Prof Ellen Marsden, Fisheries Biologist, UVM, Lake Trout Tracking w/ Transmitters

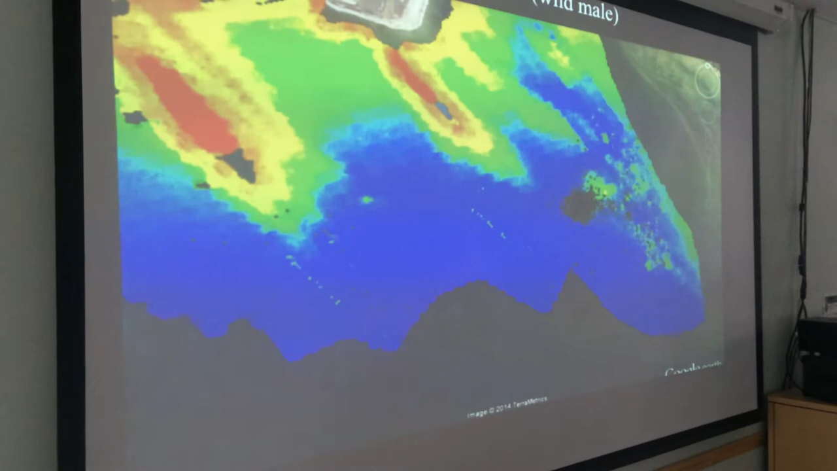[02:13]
He's focusing all of his time on a fairly small patch of substrate up to the northeast there. It's like, okay, be like that. All right, let's look at another one.
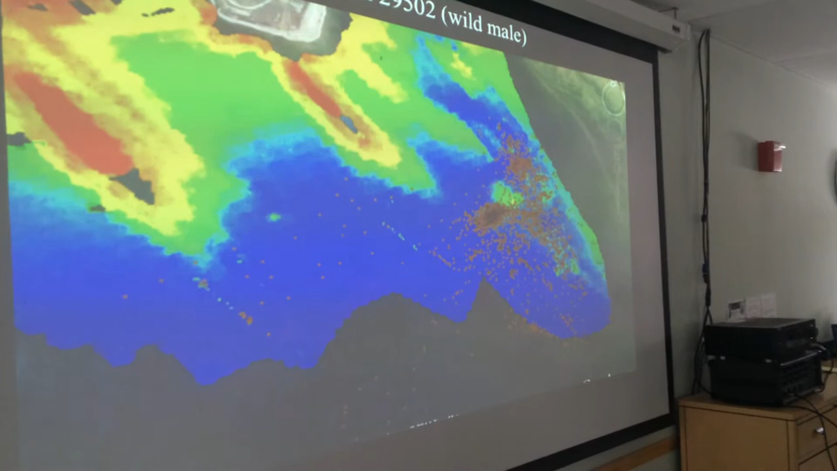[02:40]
And point is, they're all showing up at the same place. This is something we could never have told with any other kind of technology.